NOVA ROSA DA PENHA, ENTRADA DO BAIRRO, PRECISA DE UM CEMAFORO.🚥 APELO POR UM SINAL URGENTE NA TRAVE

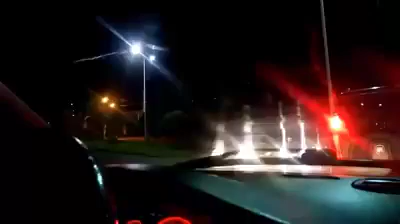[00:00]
Boa tarde povo de Deus, eu quero fazer uma informaçãozinha desse trânsito aqui da entrada de Nova Rosa da Penha
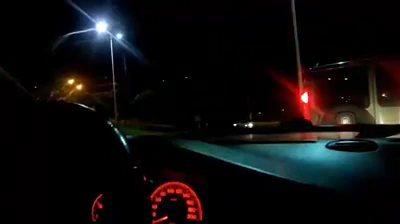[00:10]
Já faz quase meia hora que eu tô aqui, olha só como é que vai, bem devagarzinho o fluxo Essa aqui é a entrada do bairro Nova Rosa da Penha aqui, então é o seguinte Nisso aí de pique aí, agora eu sou, aqui ó, que hora é agora?
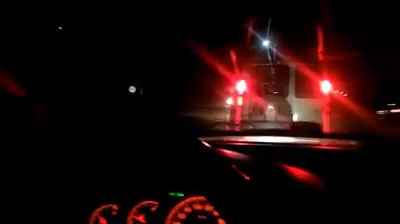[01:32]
Não vai, ó, o fluxo não vai Deixa eu até olhar a data de hoje aqui Hoje é o dia 7 de junho de 2019 Então fazemos esse pedido aí às autoridades competentes As autoridades aí É... para... Pra ver pra nós aí Pra ver pros moradores aí A pessoa vem às vezes do trabalho aí nos ônibus, né? Tinha um ônibus na minha frente aqui Ficou meia hora parada aqui
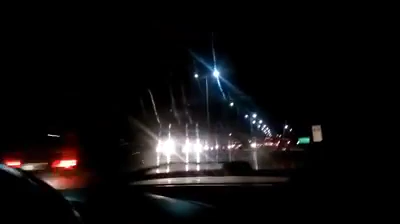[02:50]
E chegando aqui agora na entrada do... Do bairro aí Nova Rosa da Penha Então fica aí, povo Essa matéria aí Ficou bonita essa passarela Ainda dá uma focadinha nela ali Na frente ali Ficou muito bom Porque promoveu esse trabalho aí pra nós Ficou muito bom essa passarela aí Então eu finalizo aí Tá bom?